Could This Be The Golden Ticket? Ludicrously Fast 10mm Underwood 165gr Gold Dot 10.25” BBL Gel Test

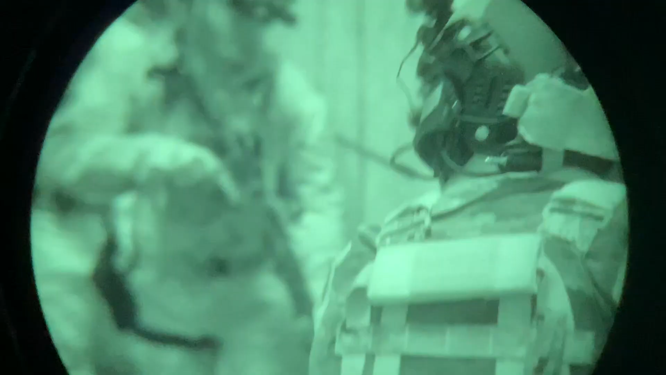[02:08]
If you like seeing stuff more than not seeing stuff, take a look at our sponsor,
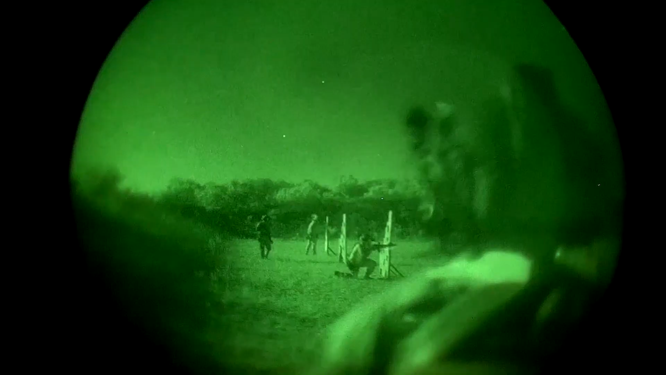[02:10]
TNBC.com, your source for quality night vision gear to make you the bump in the night.